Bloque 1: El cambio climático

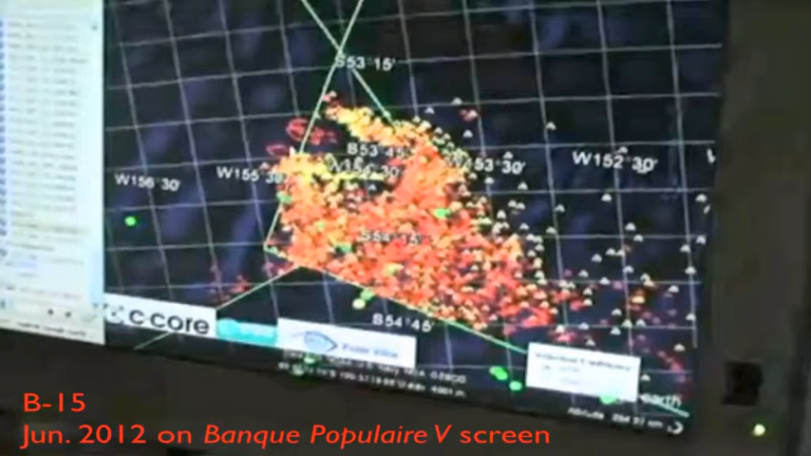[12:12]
Delante de la pantalla están Luis Peirón y Joan Vila Que estaban mirando la evolución del iceberg Con las instrucciones que desde tierra Pues a miles de kilómetros le estaba dando Marcel Como podéis ver, el seguimiento prácticamente se hacía casi en tiempo real
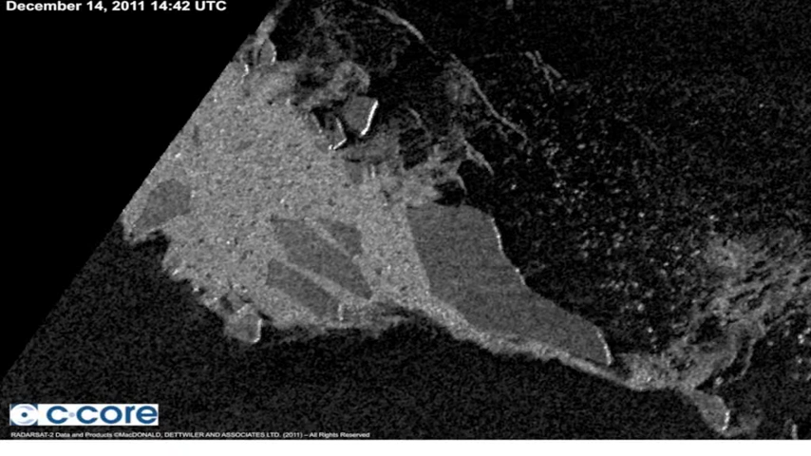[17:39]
En septiembre 14 Dos días después Ha explotado Toda la isla Como algo Ha hecho pruebas nucleares Sobre el tema